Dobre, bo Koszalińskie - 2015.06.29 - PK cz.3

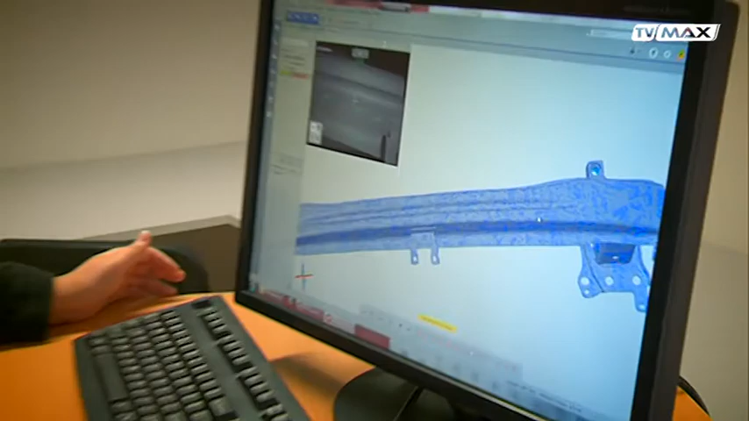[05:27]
Zderzak, który tu wypatrzyliśmy, jest tematem jednej z prac dyplomowych.